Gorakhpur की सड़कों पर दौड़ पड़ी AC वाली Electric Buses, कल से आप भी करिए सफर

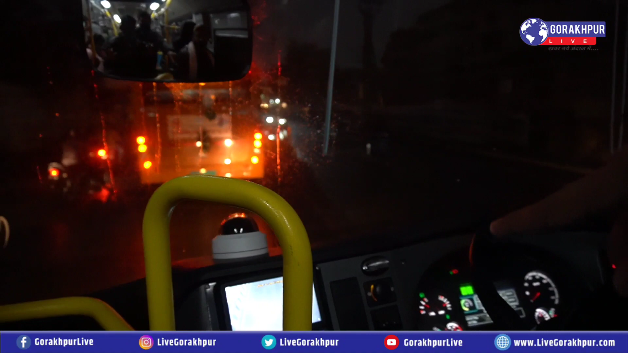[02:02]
देखिए कि एक स्क्रीन लगाए गई है मॉनिटर आपको दिख रहा हो का ट्राईवर्सीट के पास और यह पूरी तरीके से आप